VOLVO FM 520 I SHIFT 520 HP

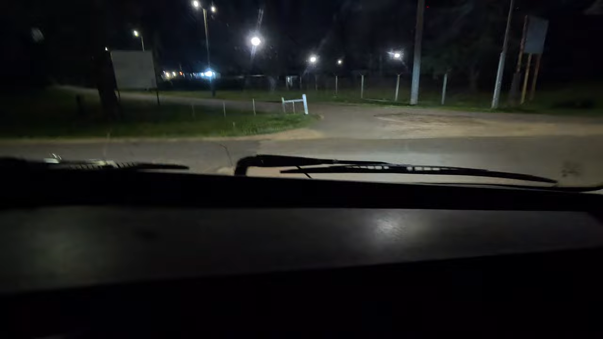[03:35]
¿Para allá? Sí, para arriba, ¿no va?
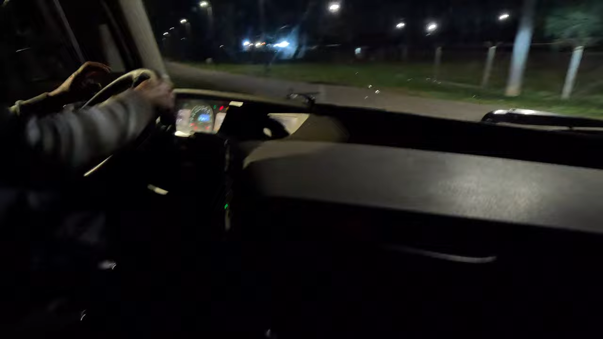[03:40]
¿Cuántos cambios tiene esto? 12. 12 cambios. Que ahí se saltea de novena a décima primera.
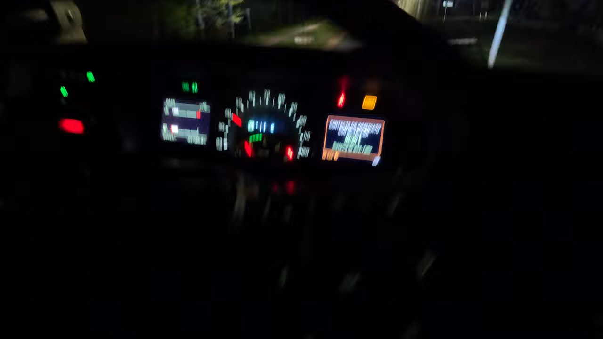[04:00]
Ah, mirá. Porque tan económico. Ah, claro. Si lo pones potenciado, ahí potenciado, ahí se tiró dos para abajo.
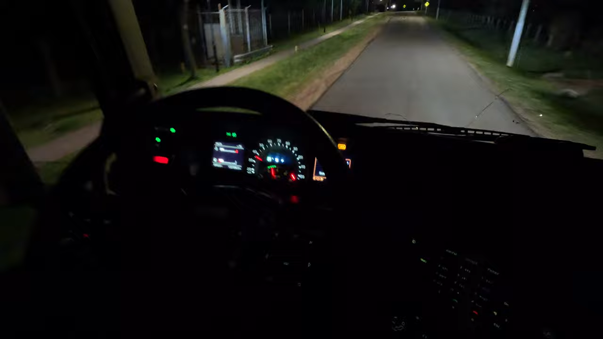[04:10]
Ahí va, seguro, sí, es como si. Como ahí, el auto, como si la pones en Sport. Ahí va, si lo pones en Sport en el auto. Ahí va. Te lo trabaja más vuelta. Claro, te lo trabaja más vuelta. Ahí sería el modo económico, ¿eh? Sí. Pero como tiene, le quedan pilas todavía. Le queda, ¿no? Sí, mirá. Ah, está. No, pero esto es un espectáculo. Voy a tener una lomadita acá. Ah, me la comí.
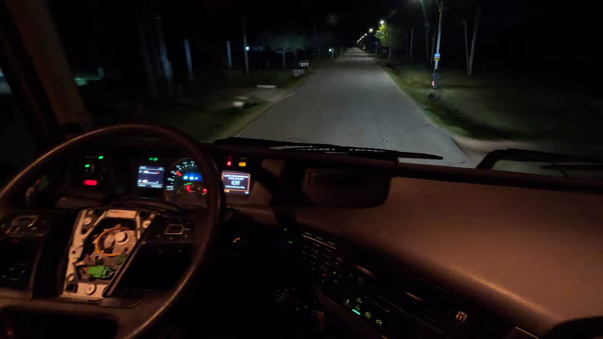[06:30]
Nada, está loco. Esto anda más que un auto, ¿no? Y no sé lo que debe andar, ¿eh? Allá allá arriba, donde están los pinitos allá. Pero es una acelerada y ya está ahí en 100. Está loco. Allá de la Vela Lomada. Sí, después del cartel allí. No, yo me bajo acá después de la Lomada.